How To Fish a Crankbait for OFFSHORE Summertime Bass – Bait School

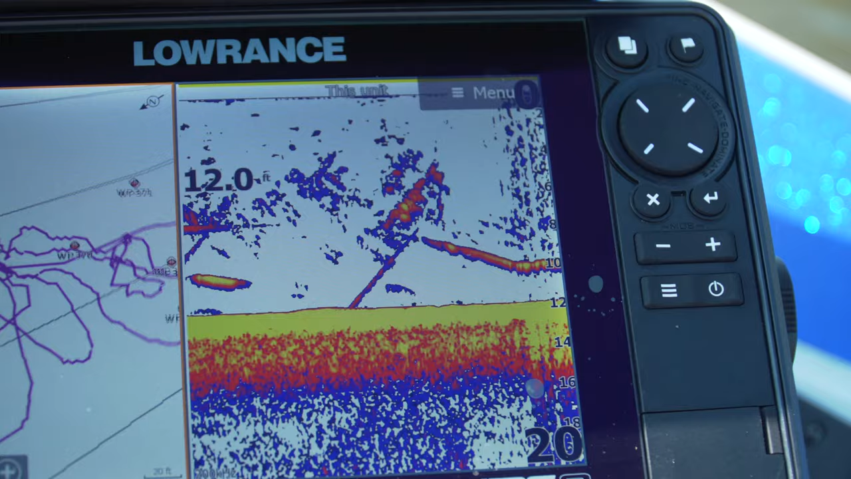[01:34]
On screen: depth 12.0 ft
And basically the shad are going to tell you this time of year how deep you need to be fishing.